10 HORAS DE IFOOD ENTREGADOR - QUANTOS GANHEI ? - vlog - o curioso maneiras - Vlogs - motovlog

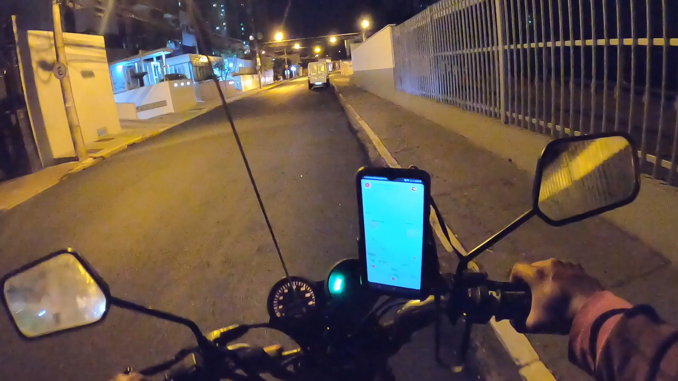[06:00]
Só foi eu desligar a câmera Tocou Onde é isso? Nossa, mano Eu passei em frente o bagulho Ah, ali, ó Tava padaria na esquina ali atrás Ali, ó Tá pronto já Ah, mano Será que vai dar gumbi, ó?
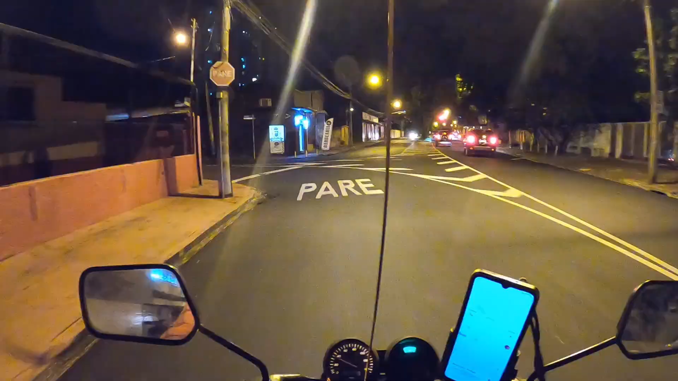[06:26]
Nesse quarteirão aqui mesmo, ó Mas só aqui na esquina de lá Eu podia muito bem voltar na contramão Falei, não Vamos fazer o certo Que é dar a volta no quarteirão Não é que agora à noite Desembestou a tocar?